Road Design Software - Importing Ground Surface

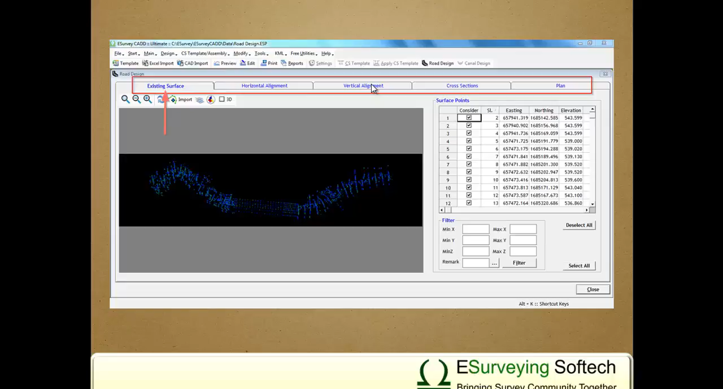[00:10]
This tab allows you to import point data i.e. surface data. We can also do an analysis of imported point and eliminate errors if any.
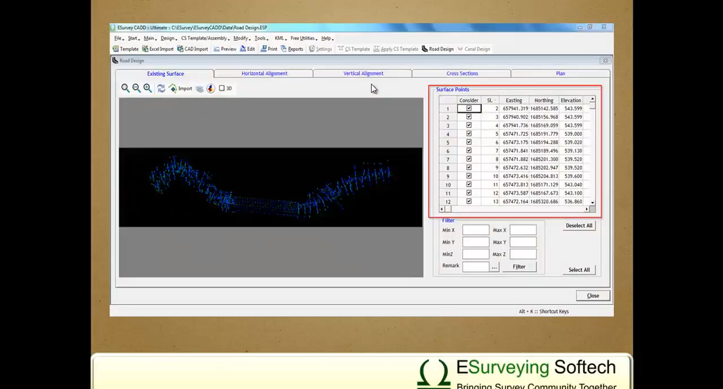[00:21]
A feature provided in Tab allows you to filter the data based on coordinates and elevations.
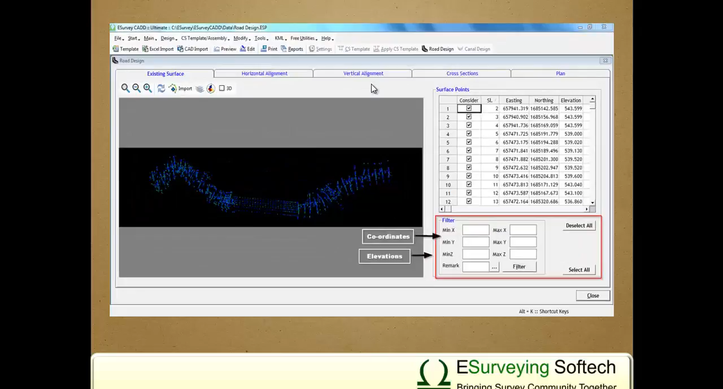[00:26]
We can also see triangulation i.e.
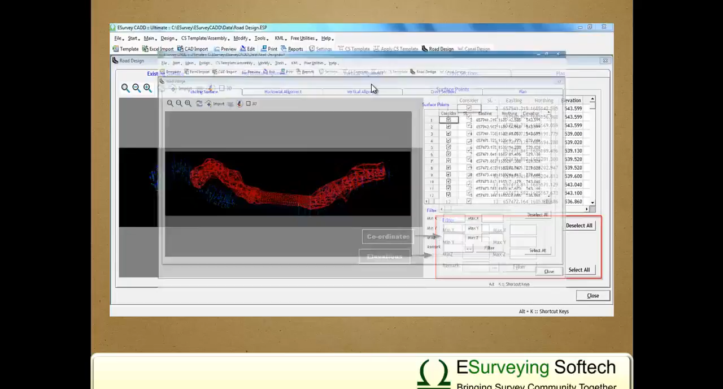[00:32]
TIN to understand the base surface. You can also see the surface model in 3D.
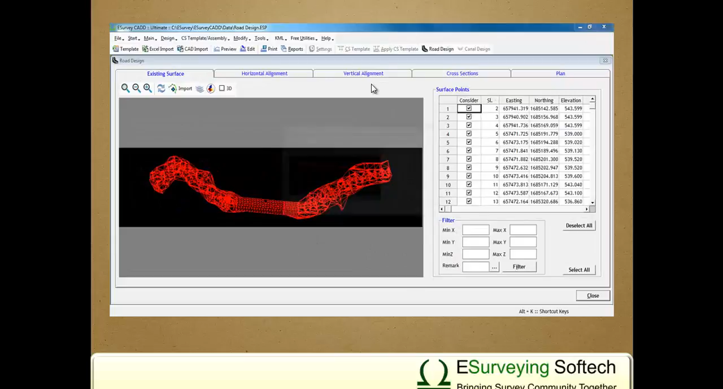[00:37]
Follow these steps one by one to understand Surface Tab functionality.